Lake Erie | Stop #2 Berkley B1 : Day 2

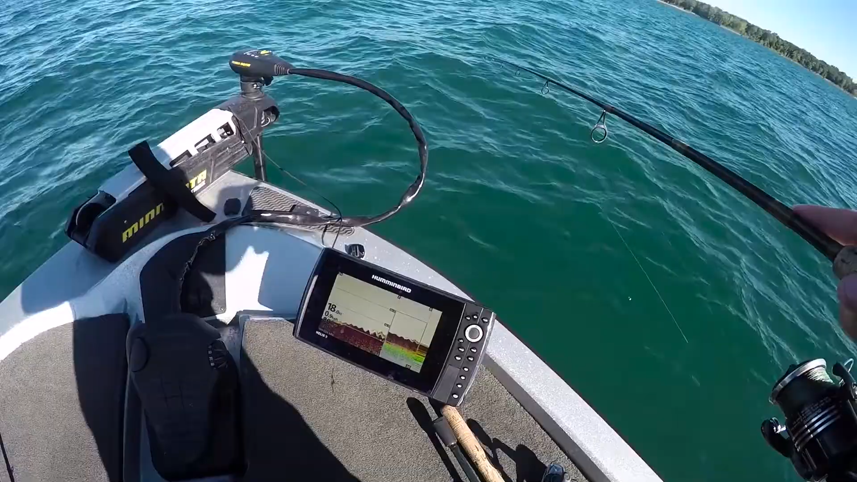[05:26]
look at this disgusting mark oh wow that's a big man This is like a... Where do we go?